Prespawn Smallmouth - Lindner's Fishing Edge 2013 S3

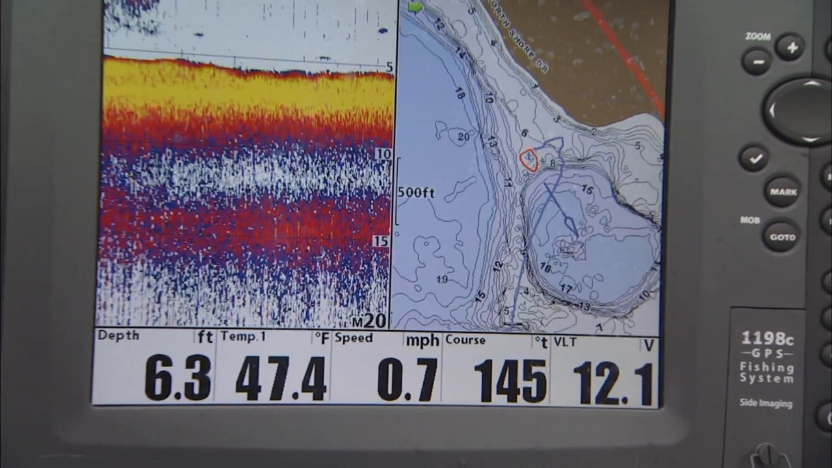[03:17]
On screen: depth 6.3 ft, water 47.4°F, speed 0.7 mph
There's a big rock finger that comes off of here. We've got a current pouring in back there.
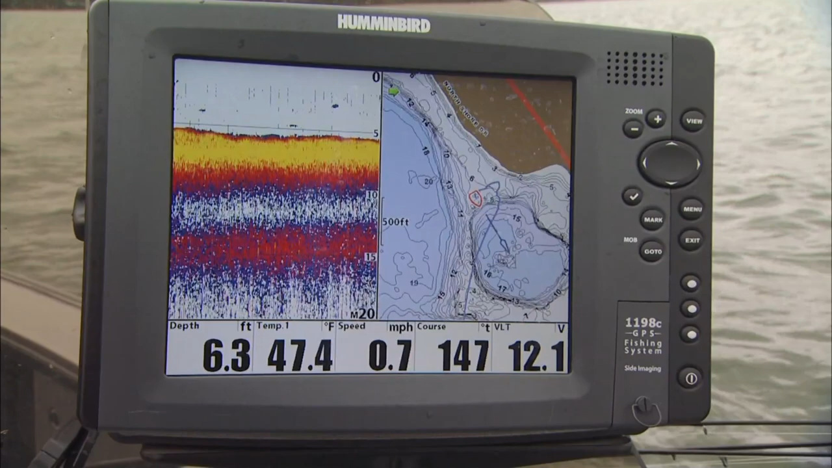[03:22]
On screen: depth 6.3 ft, water 47.4°F, speed 0.7 mph
These fish will gather in here usually really early in the season here.